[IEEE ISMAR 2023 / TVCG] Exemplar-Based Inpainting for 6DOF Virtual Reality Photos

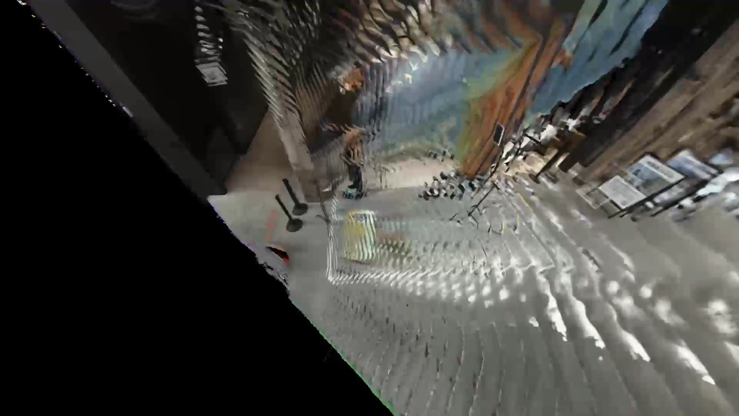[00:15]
Layers ordered in diopter space partly contain encoded colors and transparency at the depth so that when stacked, the scene completes.